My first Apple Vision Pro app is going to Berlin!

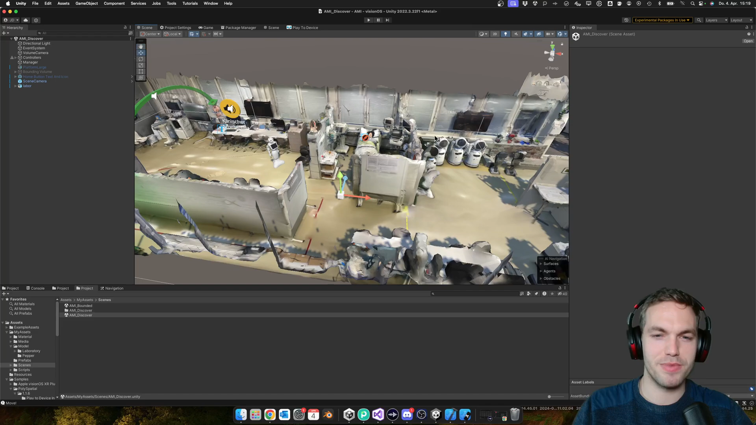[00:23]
lab it's like a medical informatics lab at the university of applied sciences of burn and it's actually located in beale but whatever so and um this is actually a an augmented reality project that i was working on in
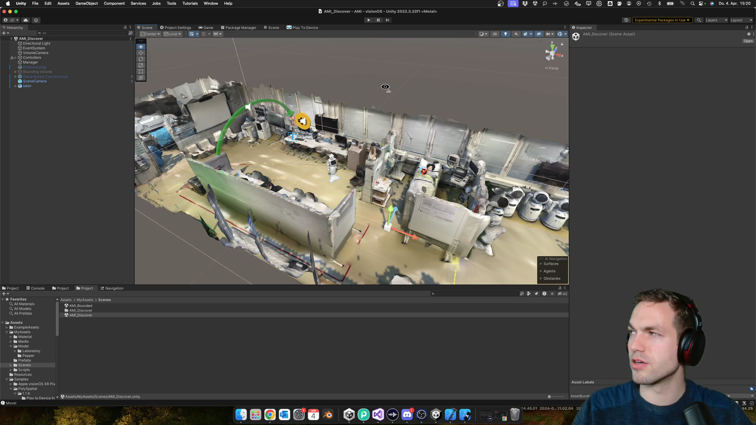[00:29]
2018 or 19 and i now ported it to the i'm working on porting it to the to the vision pro
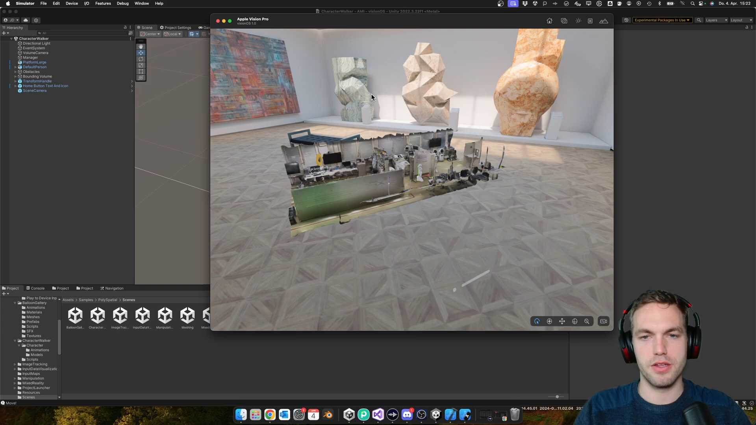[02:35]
so i try to so i try to use this idea for for this app and we added i added this small robot that can walk around obviously this scan is not uh it was a simple polycam lidar scan maybe gonna improve it um but for starters i i go with this now to move forward with other things so and then the idea is you can move around this robot and
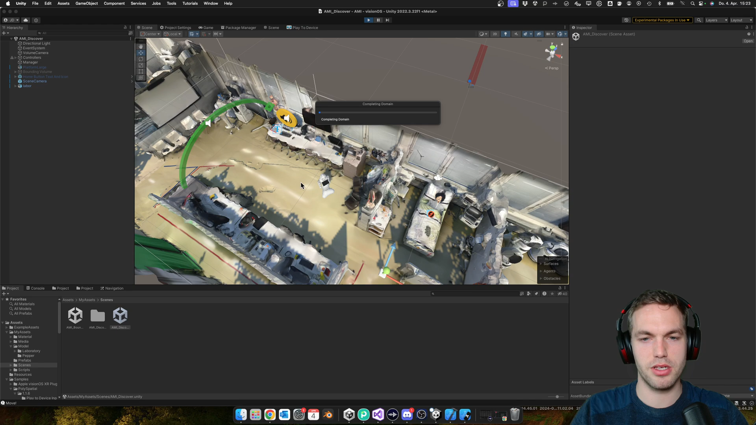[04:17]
i want to show the raycast of uh the the
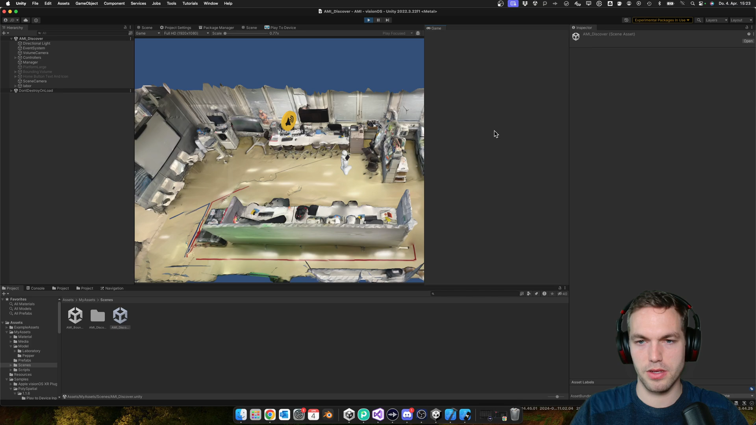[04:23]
gaze or or at least the click so i was able to figure it out with the in the editor because the the game doesn't support um i think it says it here or somewhere the controller not
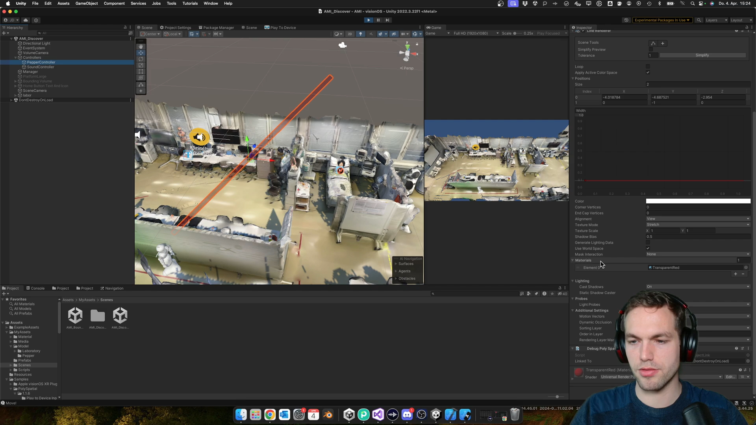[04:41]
while running but uh it doesn't show in the app because uh the the full immersion or volume column doesn't support the line renderer so yeah i mean you can somehow render this also in 3d but yeah it's just painful that it doesn't just work and so yeah what i also don't understand is why i cannot click here but i can click on the on the robot and everywhere else